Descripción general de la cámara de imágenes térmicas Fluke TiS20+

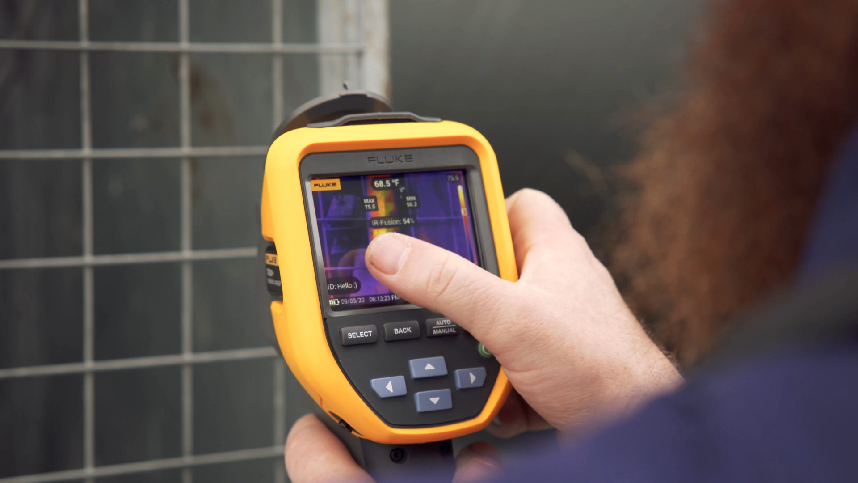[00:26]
On screen: spot 68.5°F
infrared technology with a camera that's easy to use,
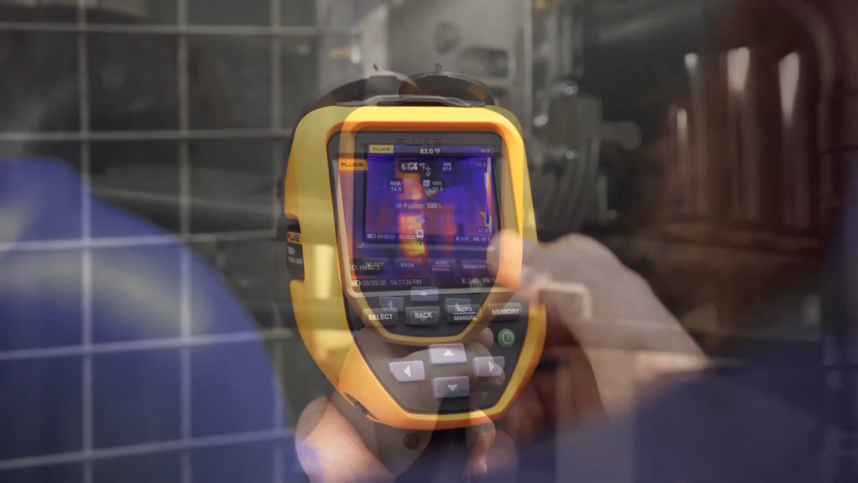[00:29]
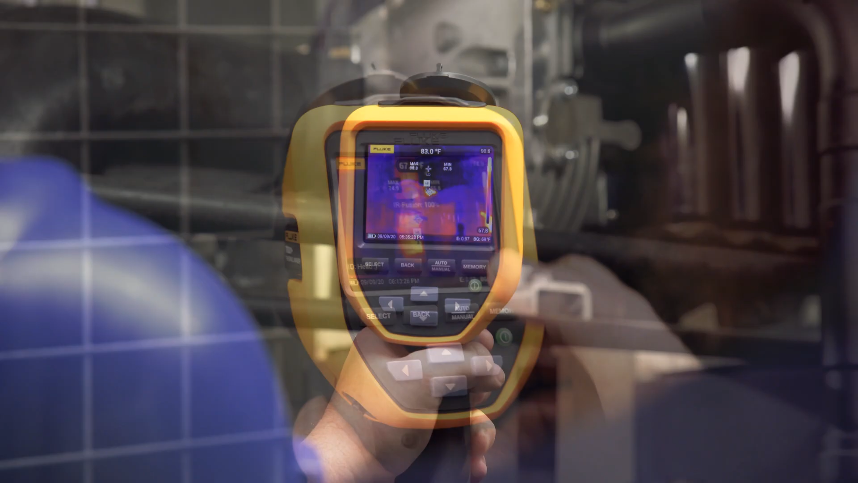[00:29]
even if you're not an infrared expert.
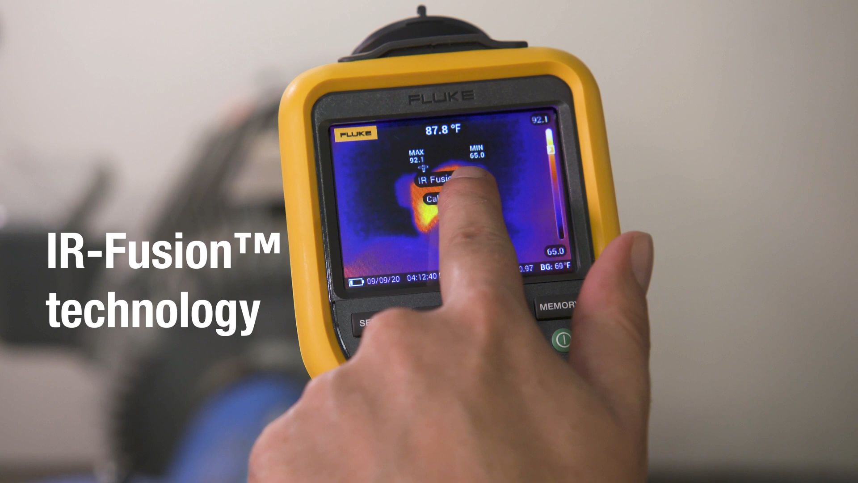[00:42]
On screen: spot 87.8°F
Innovative Fluke IR Fusion allows you to overlay the thermal
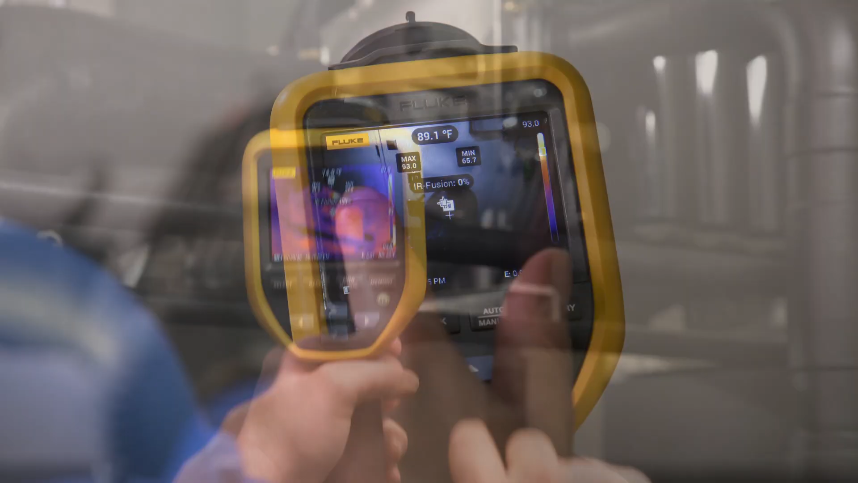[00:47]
On screen: spot 89.1°F
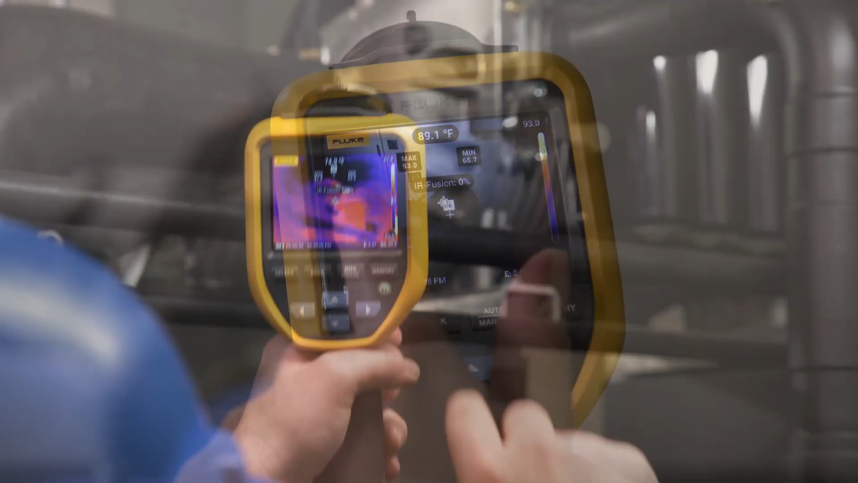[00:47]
On screen: spot 89.1°F
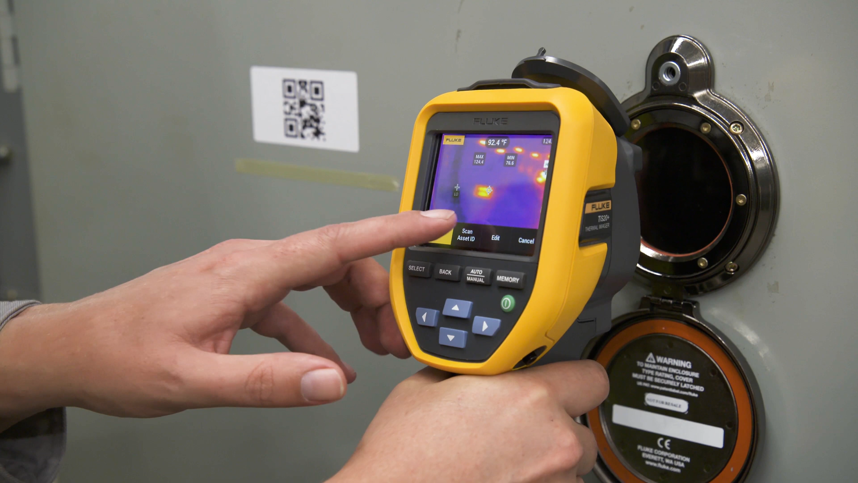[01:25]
On screen: spot 92.4°F
Then Fluke Connect asset tagging sorts your images by asset,
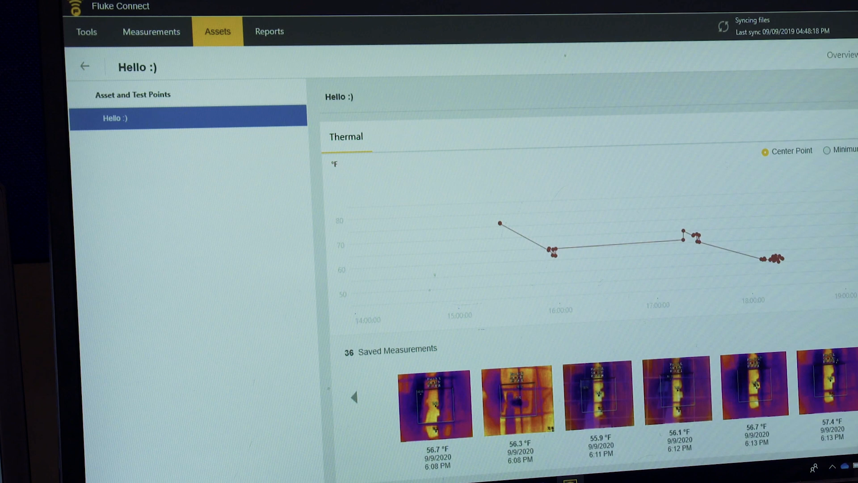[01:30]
date, and time stamp in your predetermined folders.
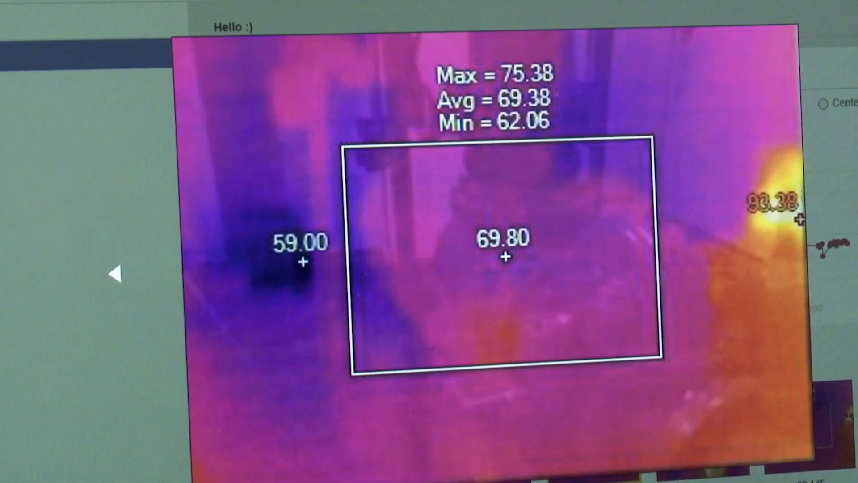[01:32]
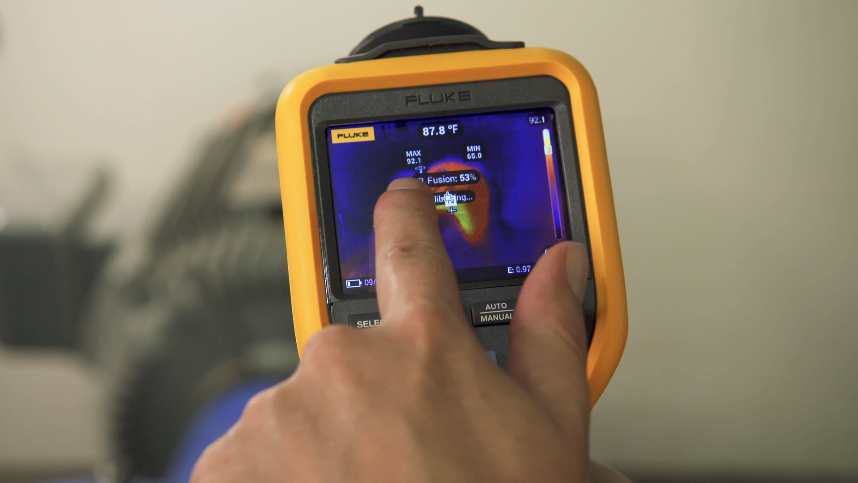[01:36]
On screen: spot 87.8°F
Save time with the right level of infrared and analysis.